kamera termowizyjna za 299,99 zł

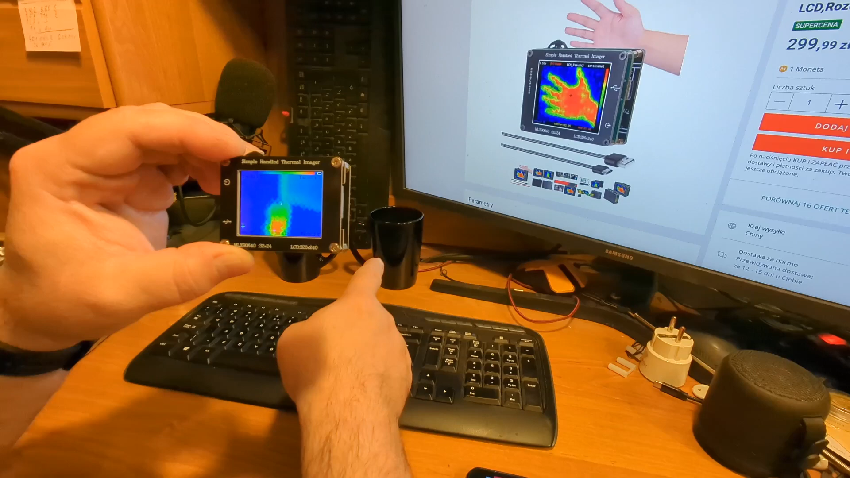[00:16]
Ten jest zimny, ten jest nagrzany.
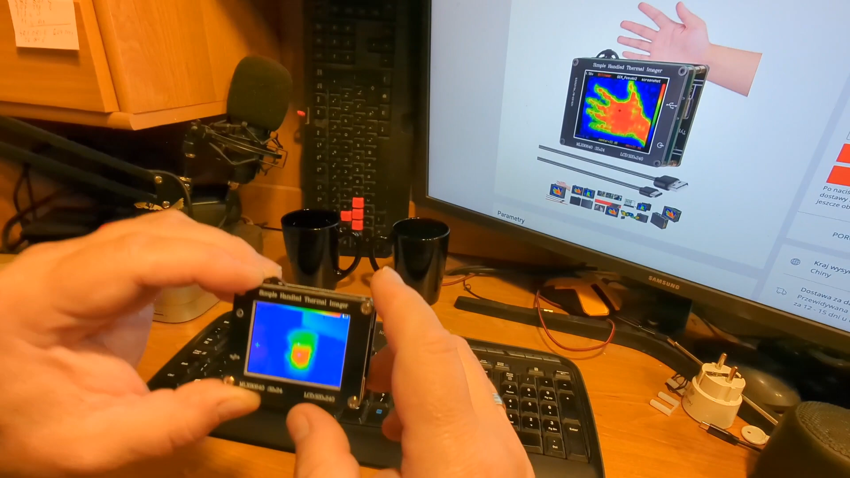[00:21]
Możemy zdjęcia zrobić. Bardzo wygodna opcja robienia zdjęć.
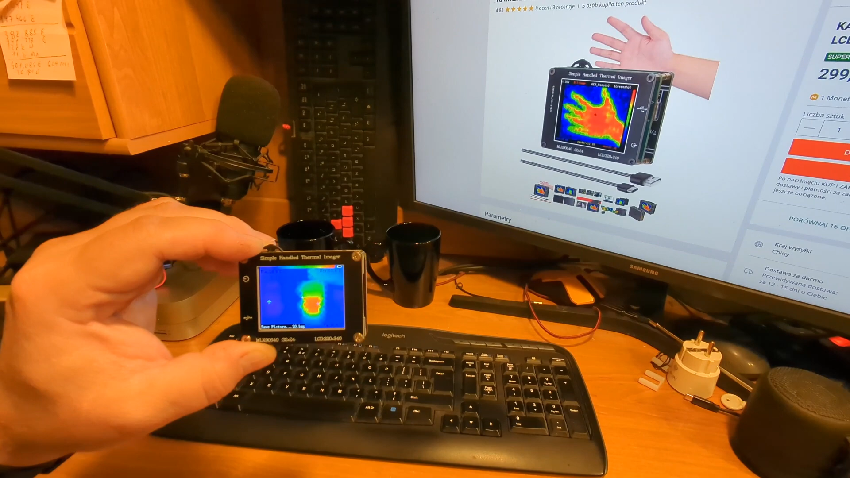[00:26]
No, porównajmy. To jest nieprofesjonalny sprzęt,
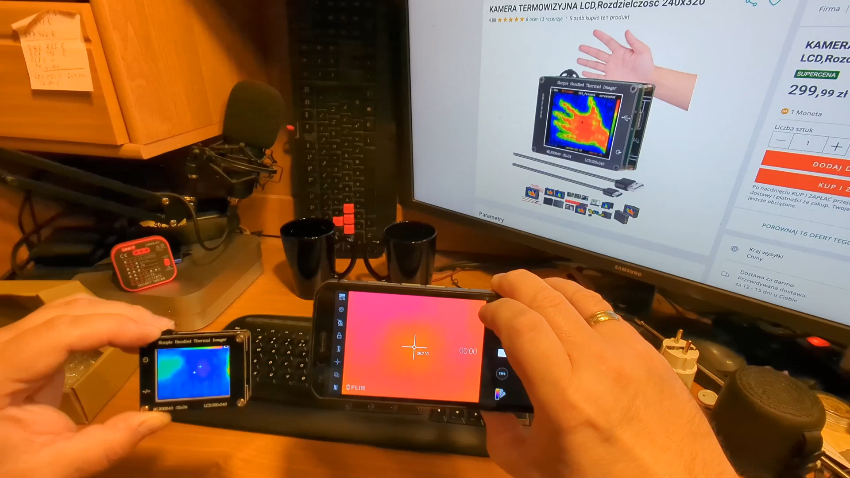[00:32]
ale telefon komórkowy, który się na złość zawiesił w tym momencie.
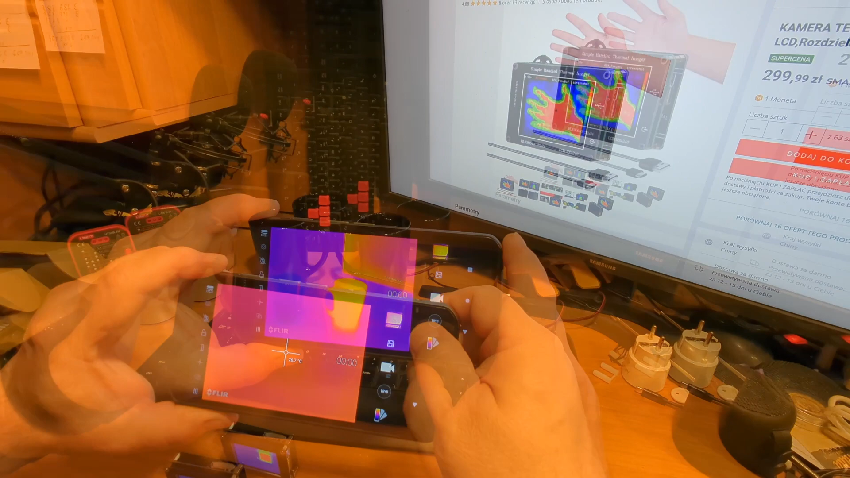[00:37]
Tak wygląda obraz z kamery termowizyjnej w aparacie cyfrowym.
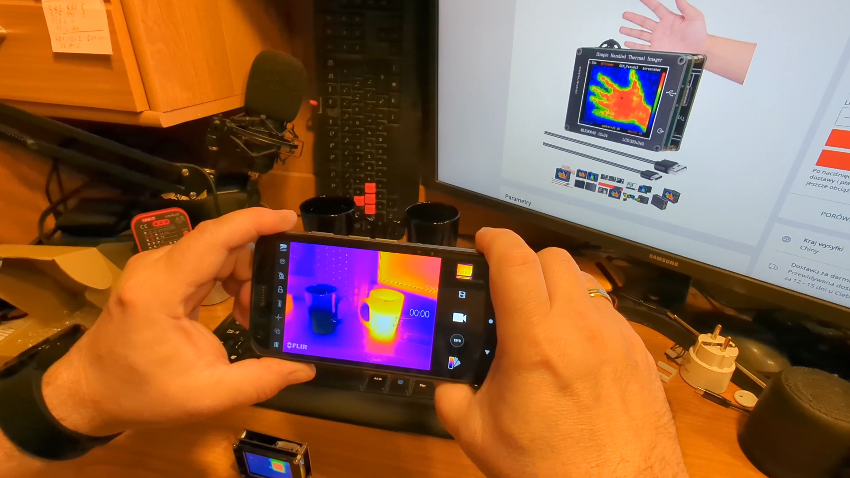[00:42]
Tak wygląda w tym bardzo tanim urządzeniu za 300 zł.
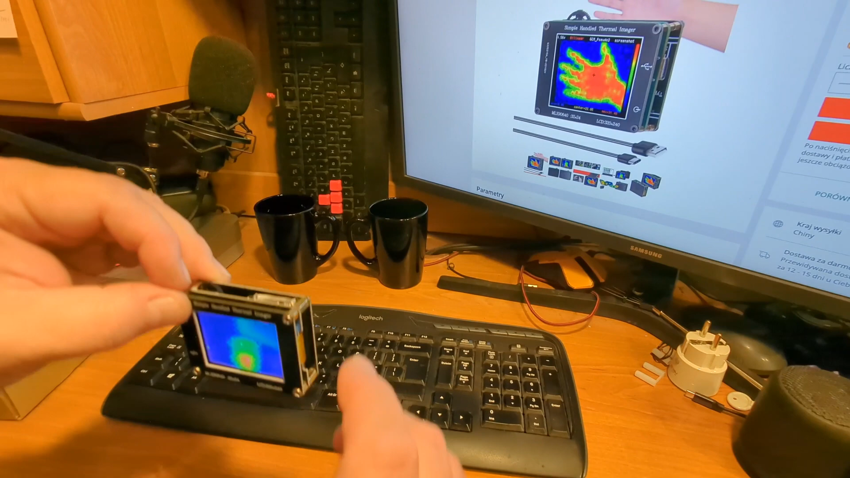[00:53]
Robimy zdjęcia. Możemy te zdjęcia przeglądać. Mamy wejście USB-C.
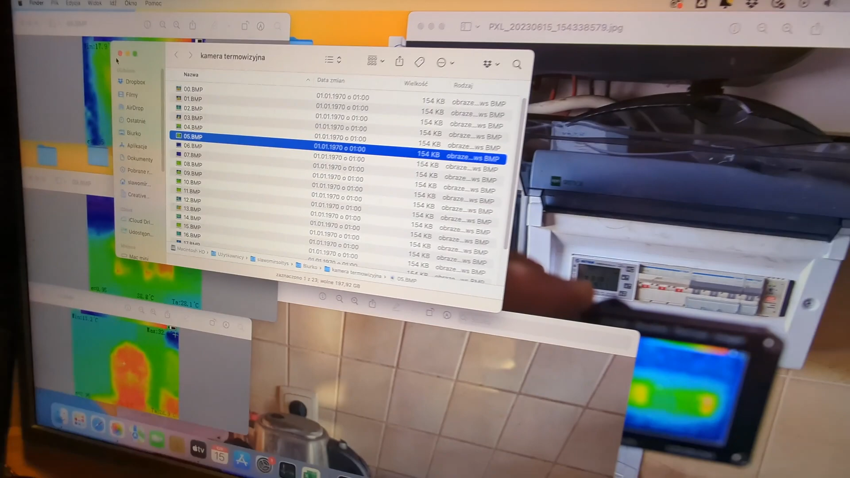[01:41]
I teraz zobaczcie. Tutaj robiłem test, jeżeli chodzi o temperaturę bezpieczników.
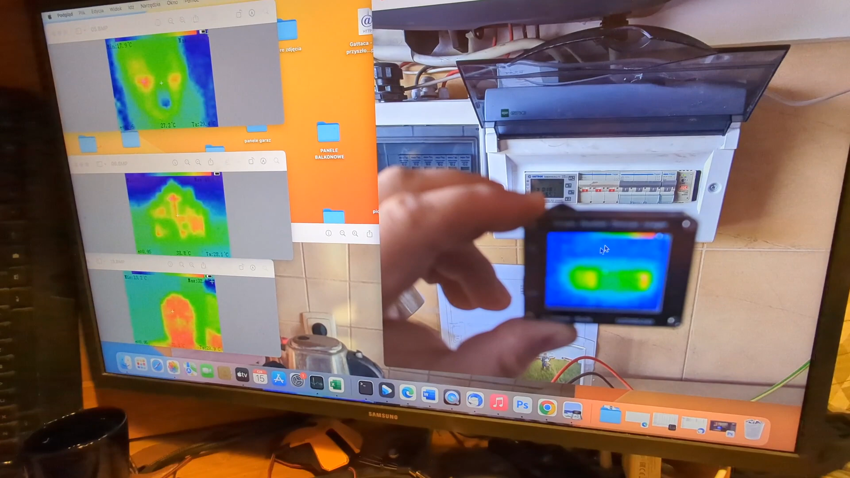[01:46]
Widać wyraźnie, że ten element jest bardziej gorący od pozostałych.
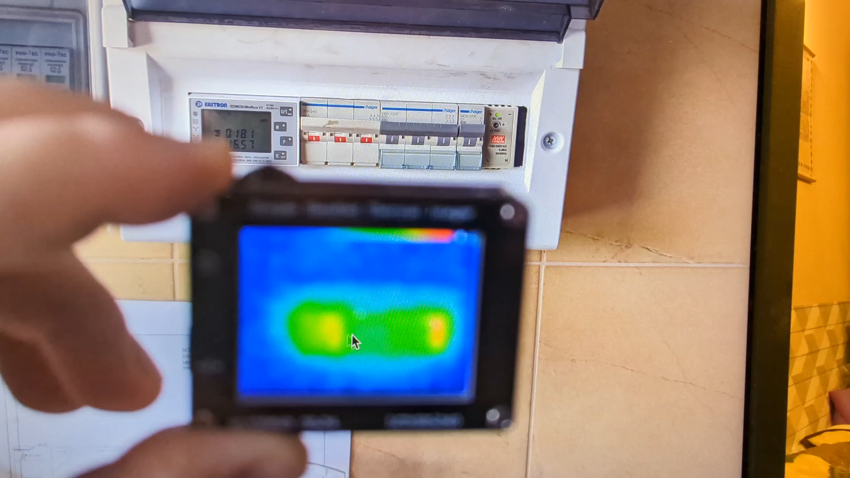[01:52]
Tutaj mamy gotowanie wody w czajniku. Zaczyna się gotować.
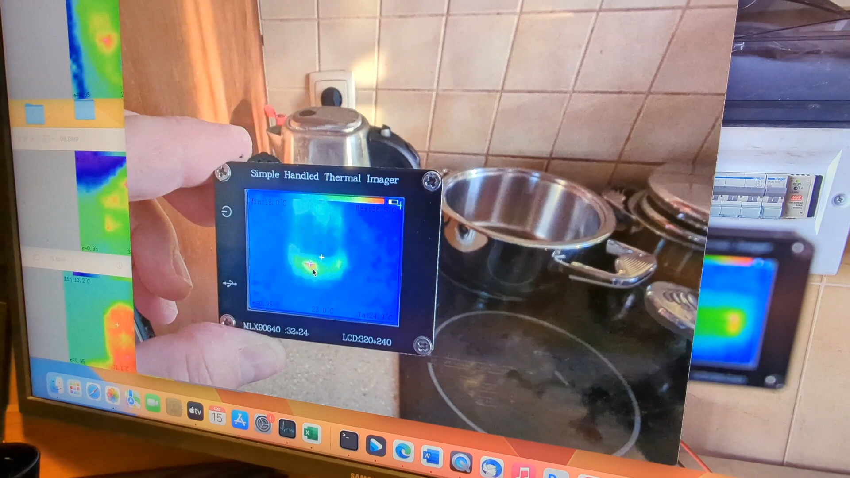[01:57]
Widać grzałkę. Widać, że to wszystko się zaczyna grzać. Zdjęcie kota.
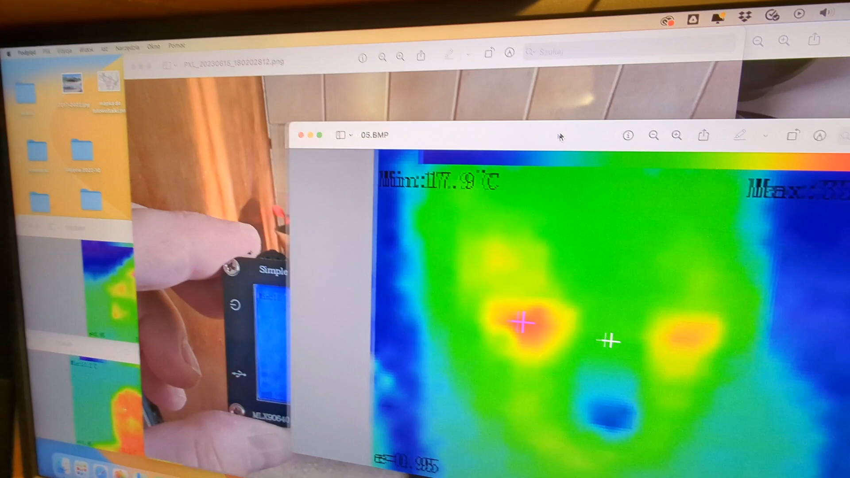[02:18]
On screen: min 17.9°C
Co my tu jeszcze mamy? Zdjęcie twarzy. To samo.
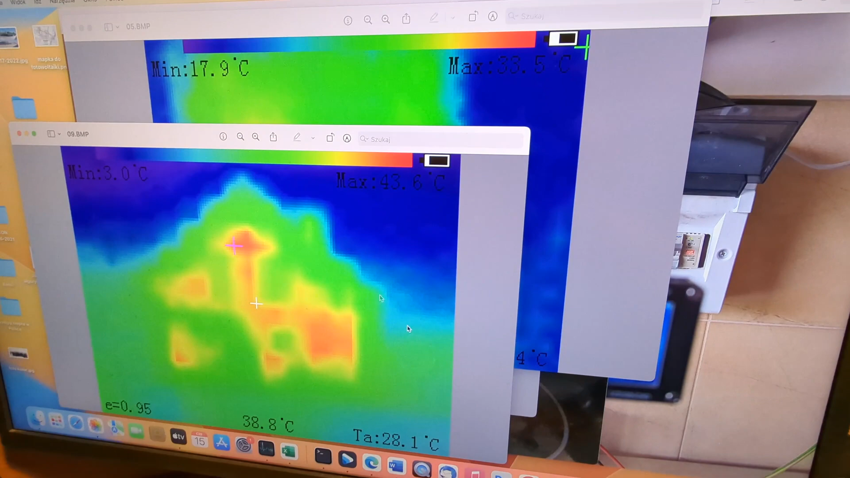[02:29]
On screen: spot 38.8°C
Widać zarys domu, widać komin.
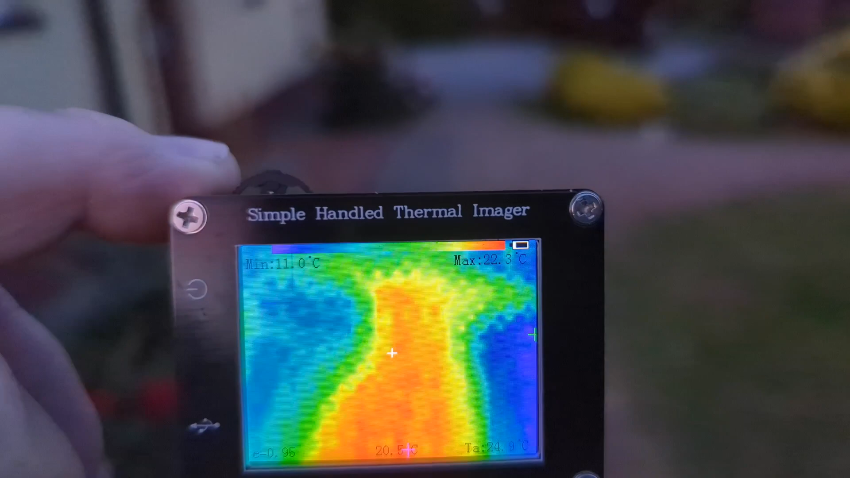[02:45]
On screen: min 11.0°C
Także polecam Wam w tym momencie, jeżeli oczywiście potrzebujecie prostą,